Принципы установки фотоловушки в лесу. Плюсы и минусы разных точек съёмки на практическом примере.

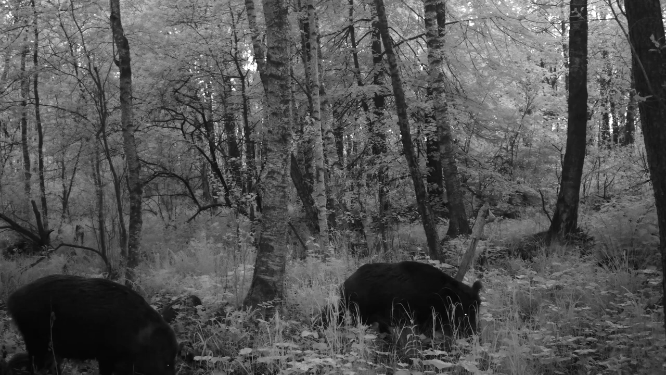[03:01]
высоко на высоком берегу до кабанятки бегают маленькие полосатенькие вот правый взрослый кабанчик ну это все самки вот правый уже там внизу на болоте уже грязь болотная под ногами да и там же кабаненок маленький бегает видим в левом углу кадра кабанчиков маленьких да и видим спинку взрослых кабанок то есть в общем то мы видим что они здесь но красиво рассмотреть их не можем а в прошлых роликах вот например
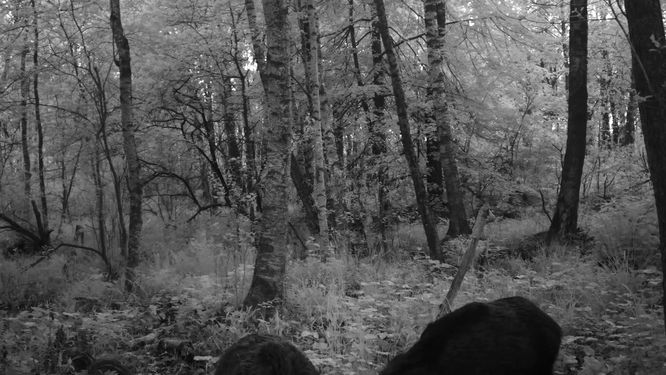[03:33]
ролик как идеально по подсказке будет как идеально кабан позирует это с нижней точкой и вот я считаю что если бы вот здесь вот фото ловушка стояла где крестиком показано мы
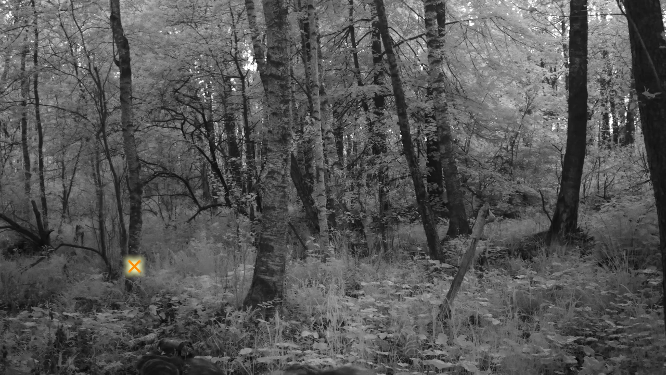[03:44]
бы снизу вверх на этих кабанов смотрели и на больших и на маленьких и получали бы сейчас эстетическое удовольствие даже несмотря на то что не совсем светлое время суток видите но еще не ночь но вот этот свет очень красивый когда фото ловушка только в черно-белый режим переходит но еще достаточно светлое вот видите кабан выходит из-за камеры но у нас слишком высоко она стоит а вот другой вот видите ушки
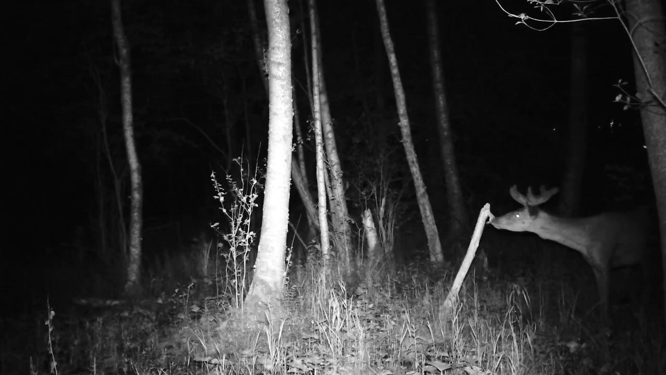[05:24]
нижней точке сейчас стояла камера мы бы их не охватили а так мы все поймали теперь наступает ночь приходят олени у оленей уже в июне отросли рожки до в апреле олени рожки сбрасывают в мае начинают отращивать вот смотрите пришел
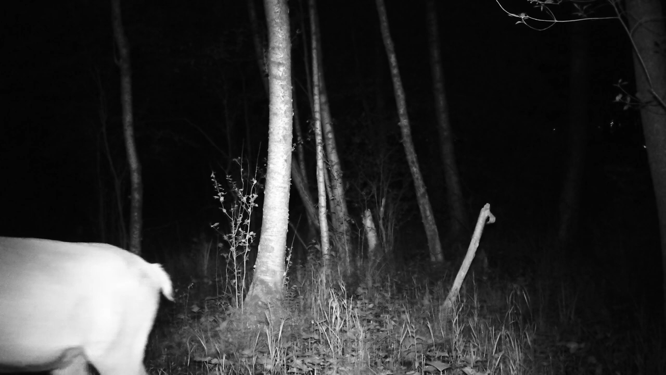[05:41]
тоже с какой стороны откуда пришел мы это зафиксировали вот но здесь вот олень попозировал прямо перед камерой уже только спинка от него была видна
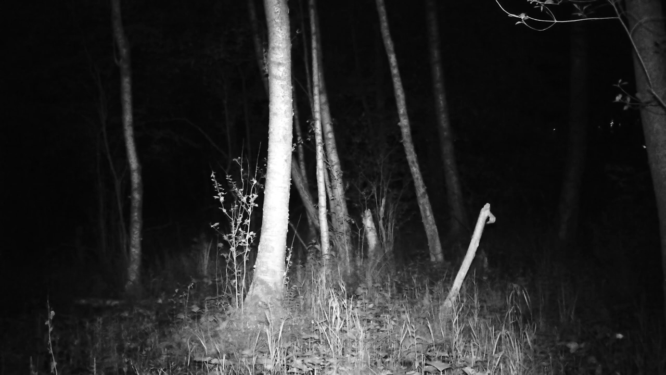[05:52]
он где-то рядом пасется но олени по одному не ходят и сейчас кто-то пойдет следом с той стороны фото ловушку нас работает и днем и ночью опять же пойдут звери слева пойдут звери справа пойдут из-за болота пойдут из-за фотоловушки мы их всех увидим и вот посмотрите первый олень был молодой а второй вот насколько рога больше да мы видим что это взрослый олень красивый
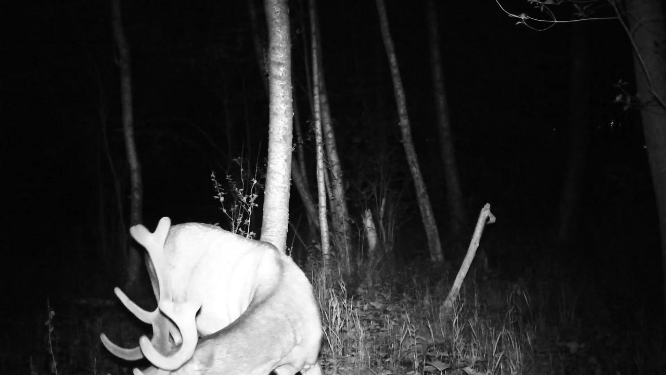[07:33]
любовались этими оленями и видели бы и молодого и старого и вот эту сцену как молодой побежал испугался а старый остался спокоен вот мы бы видели с красивого ракурса а так мы сейчас наблюдаем оленя сверху опять же видим только спину ракурс неестественный то есть с точки зрения зафиксировать максимум зверей я ловушку первую установку сделал правильно наверное чтобы увидеть максимум
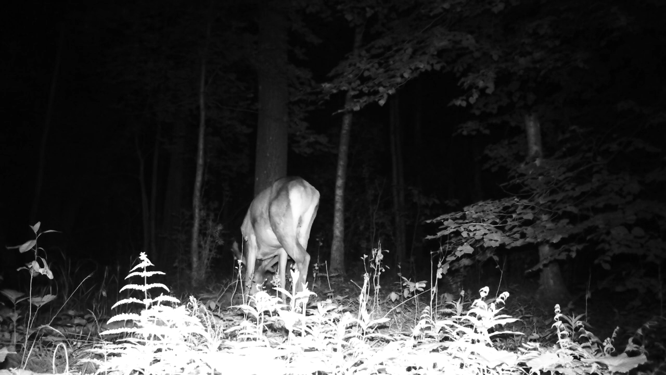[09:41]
если у нас ловушка стояла вот здесь вот как первый раз да мы тоже либо увидели его спинку когда он голову опускает вот в таком ракурсе мы видели только его спину и все либо когда он голову поднимает крупным планом видели врага и все и больше ничего это все еще пересвечено было а так мы наблюдаем поведение животного целиком то есть с точки зрения эстетики с точки зрения вот наблюдения